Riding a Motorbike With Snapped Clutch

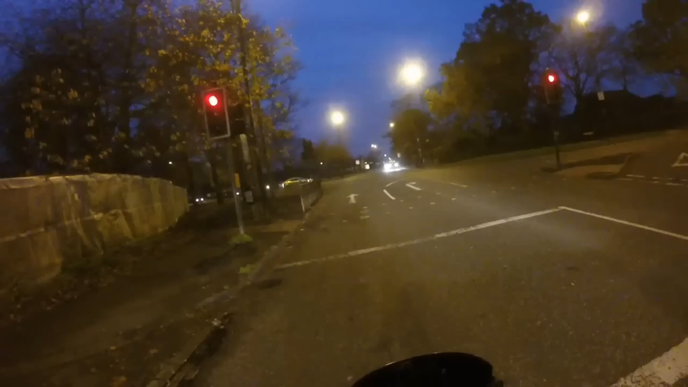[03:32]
Come on. Sketchy as fuck. Where's all the fucking lamps gone like?
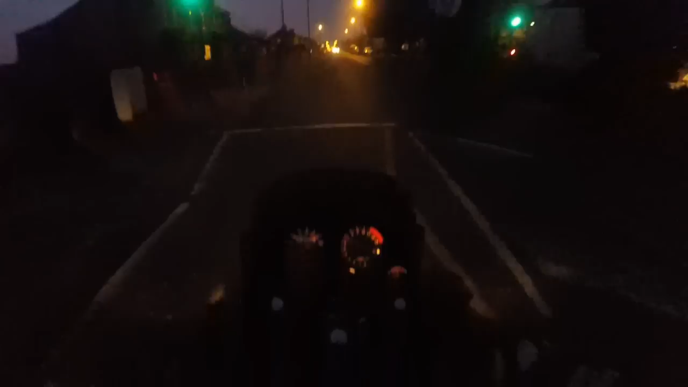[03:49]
Lamps. So I call street lights. Fucking lamps.
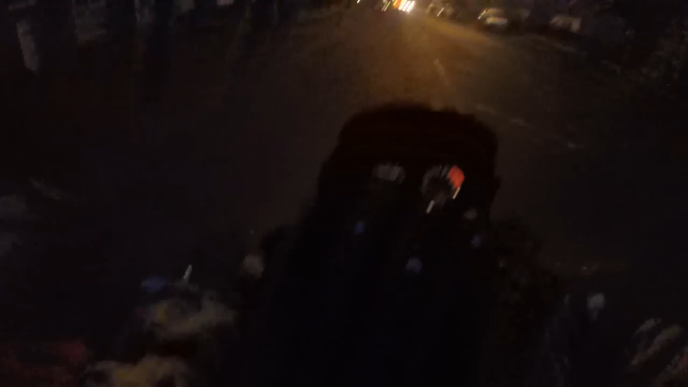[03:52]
Well, this is a fucking getaway riding me bike like. Yes!
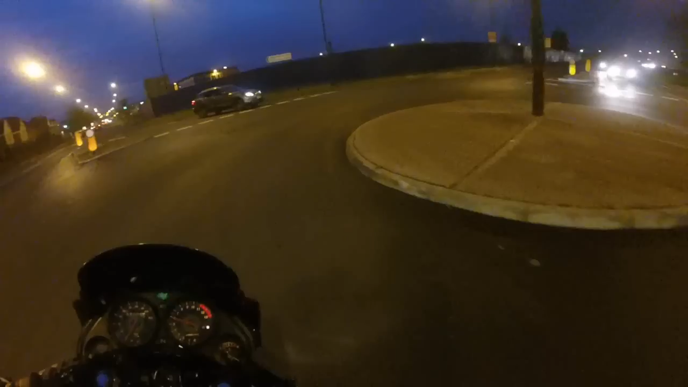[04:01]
Got around that roundabout without fucking having to stop. Score. It's so fucking dark over here. What the fuck is going on with their lights? They're fucking purple and shit.